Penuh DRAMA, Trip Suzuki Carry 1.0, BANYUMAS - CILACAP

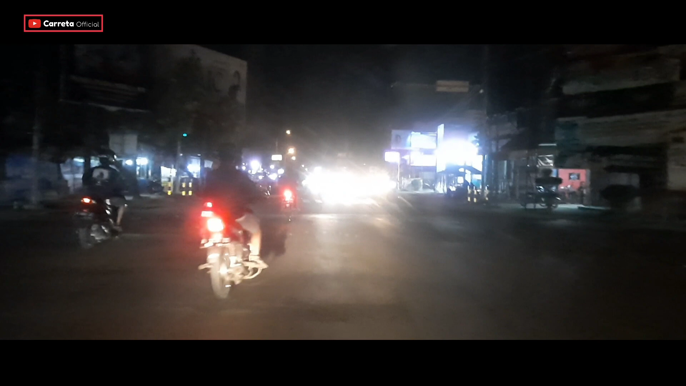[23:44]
Biasanya ada yang teriak-teriak maju tuh. Salah satu konten kreator favorit saya tuh bang ini. Pak lupa ya. Banyak banget teman-teman motornya tuh. Aduh, rame banget nih malah. Malam minggu, anak muda, bocil-bocil gitu ya. Naik motornya seenak sendiri. By the way teman-teman, kita ini lagi di wilayah Jambusari ya.
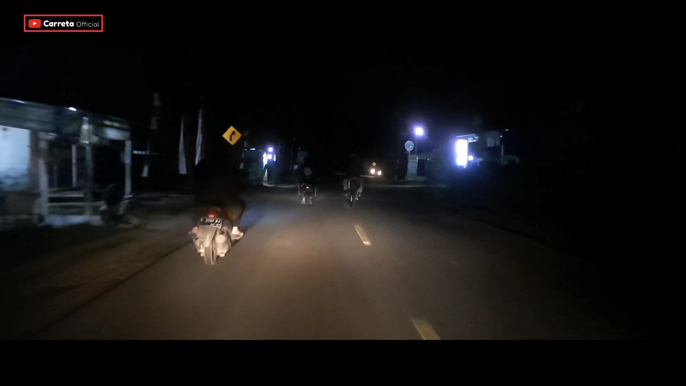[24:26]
sudah tidak banyak bis malam memang, tapi jalurnya ini lebih sempit dari yang tadi. Dari Barang ke arah Wangon. Nah, jadi jalur sini yang dari Wangon ke Cilacap itu lebih sempit dari jalur Aji Barang Wangon ya. Dan serunya lagi kalau malam minggu tuh biasanya di sini banyak sekali pengemudi sepeda motor yang ugal-ugalan.
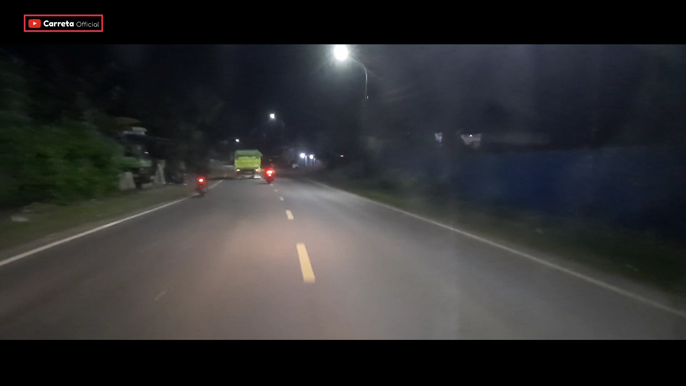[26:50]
pusat keramaian terakhir di Kabupaten Banyumas itu ya, kalau arah Cilacap itu ya, sebelum nanti ketemu lagi di Jeruk Legi ya, itu nanti di Jeruk Legi itu ada ini lagi, pasar lagi, itu di situ mulai padat lagi tuh ya. Bisa lihat kita lagi ini ya, di depan kita gerbang selamat datang ya Kabupaten Cilacap ya, perbatasan itu salah satu gerbang yang ikonik banget
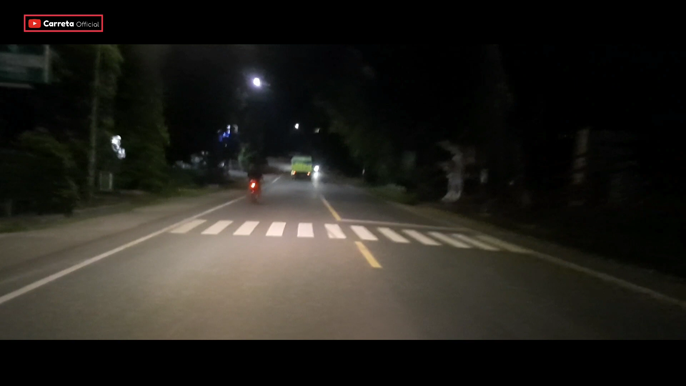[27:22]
bagi kota Cilacap itu ya. Hampir setiap orang yang berkunjung ke Kabupaten Cilacap itu menyempatkan diri foto di
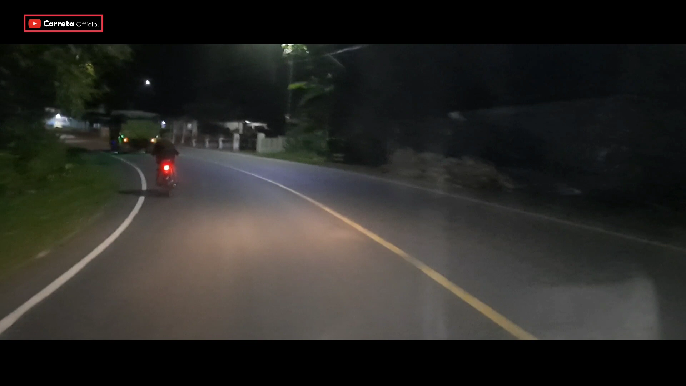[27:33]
gerbang selamat datang. Sore teman-teman, kita nyalip di jalur yang ini ya. Kita markanya lurus, bukan kenapa, tapi karena memang itu tadi truknya lambat banget. Dan kebetulan lalu lintasnya juga lengang banget ya. Kemudian pandangan kita juga tidak terhalang dari
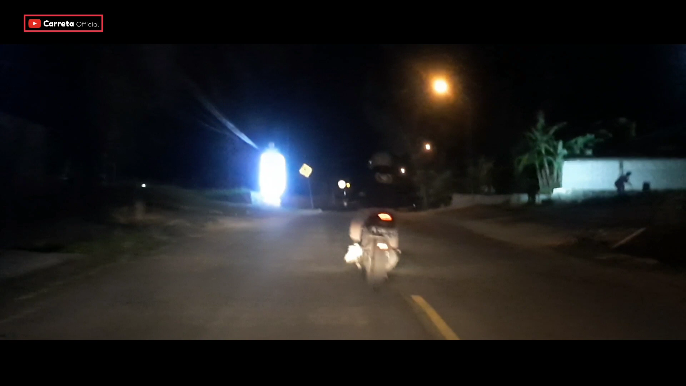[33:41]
Jalurnya memasuki kawasan Jeruk Legi itu sudah berganti ke jalan cor ya teman-teman. Nah, ini sampai wilayah Tritih nanti itu masih cor terus seperti ini.
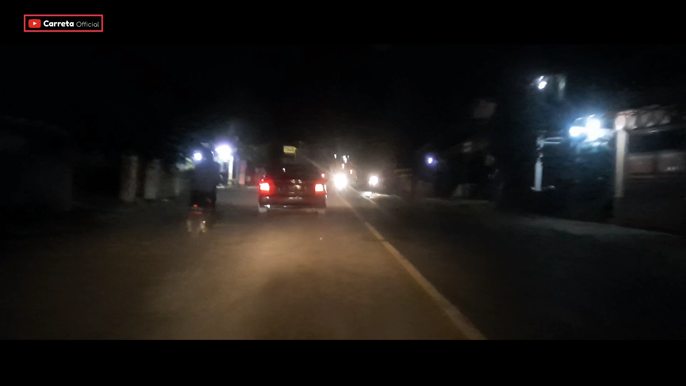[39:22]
Jadi saya akhiri videonya sampai di sini dulu ya. Ini di depan itu ada Proliman ya teman-teman, sebelum ditutup nih videonya. Proliman ini
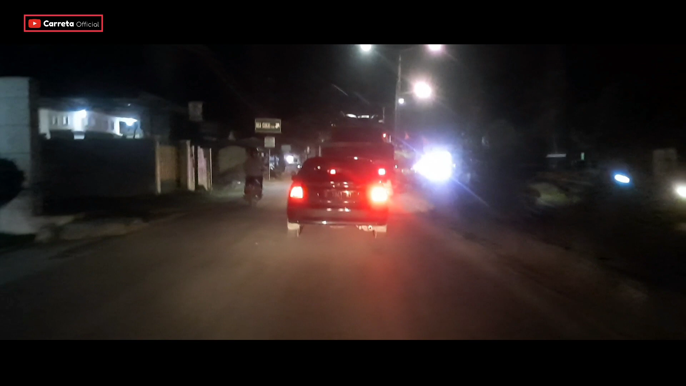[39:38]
menandakan kita sudah memasuki wilayah kota ya, bukan kabupaten.